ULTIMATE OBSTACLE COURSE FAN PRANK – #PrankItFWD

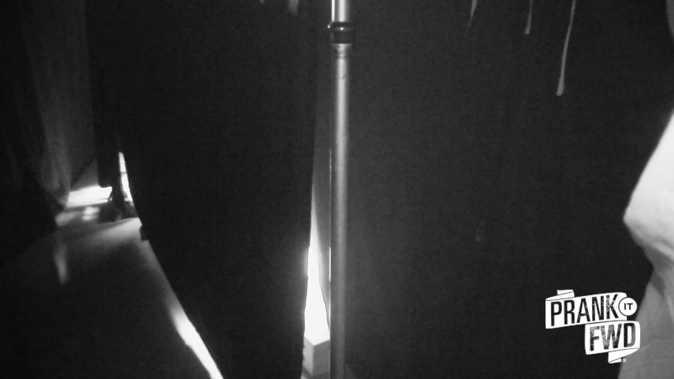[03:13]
Teams will then have to navigate a hallway in total darkness before entering the shooting gallery.